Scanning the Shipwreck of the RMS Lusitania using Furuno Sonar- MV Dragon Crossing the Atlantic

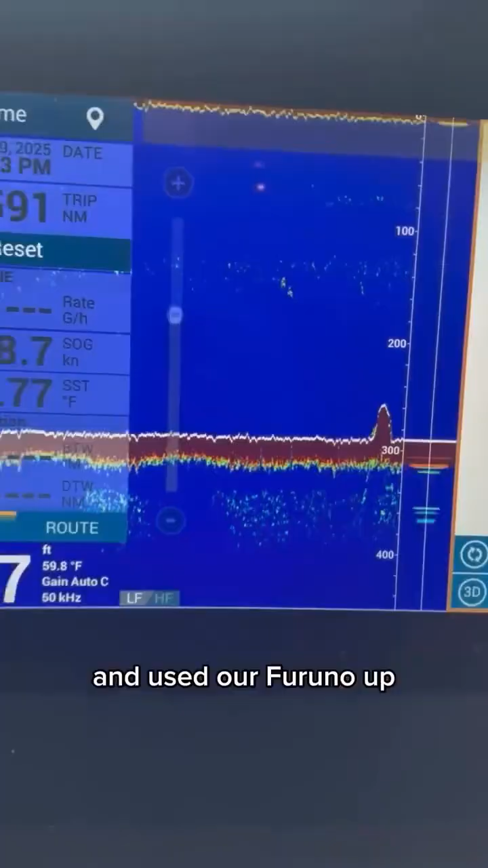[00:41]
On screen: water 59.8°F
We slowed down about 30 miles short of Cork and used our Furuno up, down, and side scan sonar to locate the wreck of the Lusitania.
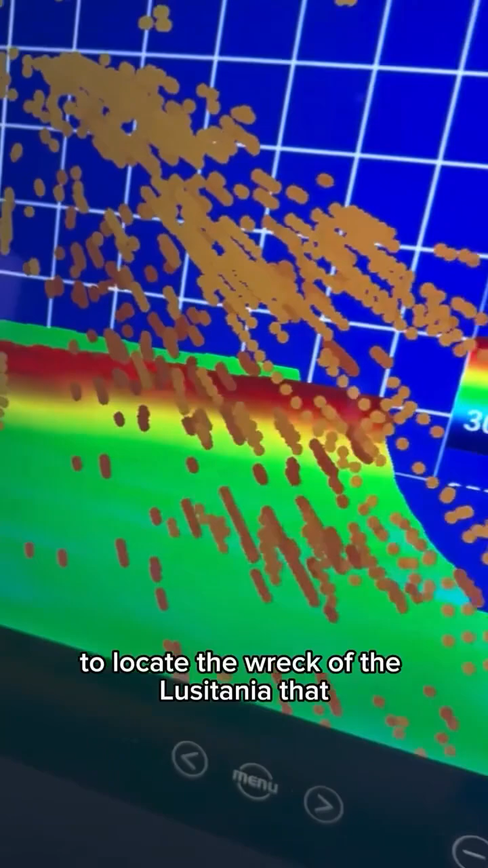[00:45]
That is the wreck of the Lusitania.